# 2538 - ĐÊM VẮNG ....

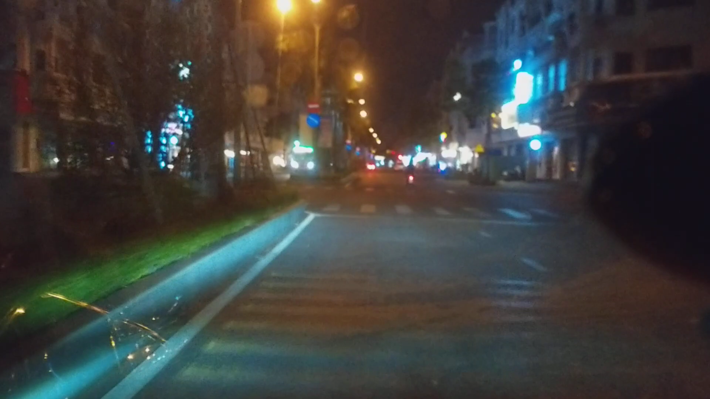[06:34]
Đây là con đường của khu chung cư Cityland, đường rất là rộng. Ồ, mé bên bên trái người ta bán đồ ăn quá trời ha,
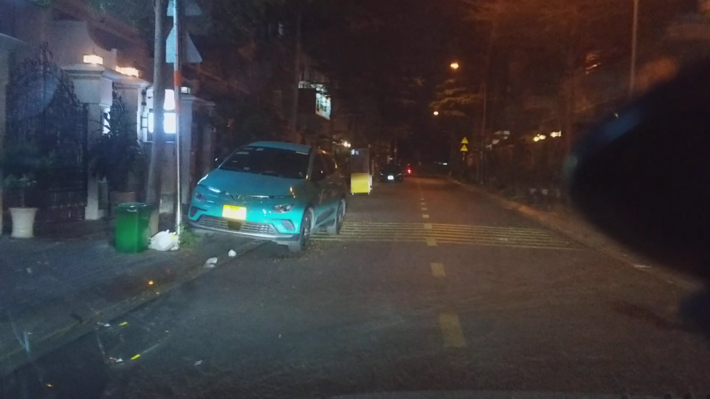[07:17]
Quẹo bên này là qua đường Phan Nhân Trị luôn.